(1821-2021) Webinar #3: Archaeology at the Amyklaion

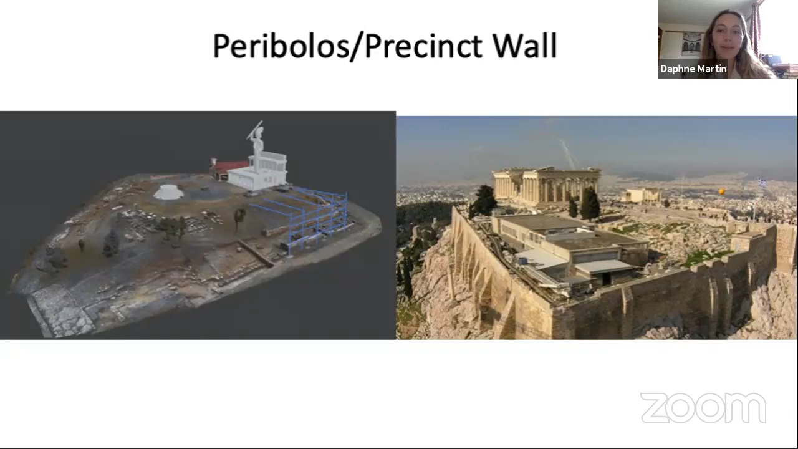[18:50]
And of course, we have to imagine it encircling the entire hill. This would have made the site even more visually imposing than it is now, announcing the site's importance to the visitor of an importance equivalent to the Acropolis for the Athenians.
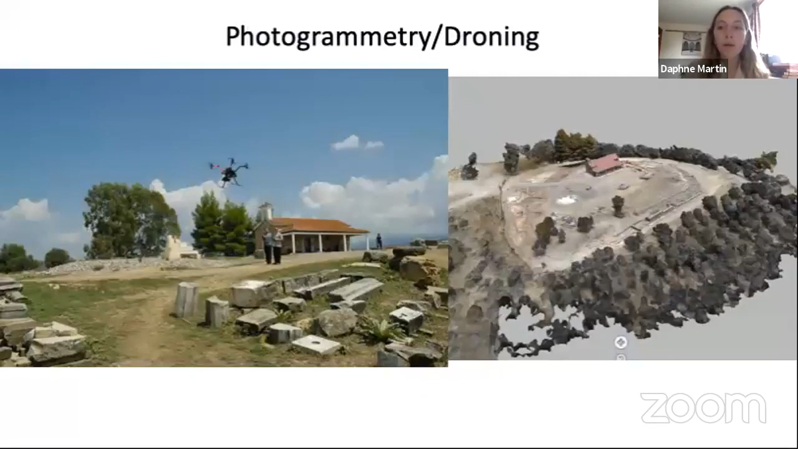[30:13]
Its uses vary from creating 3D mesh reconstructions of the site, like the one you see on the right, but on the day-to-day, taking aerial photos of our progress, as well as contributing data for our GIS map.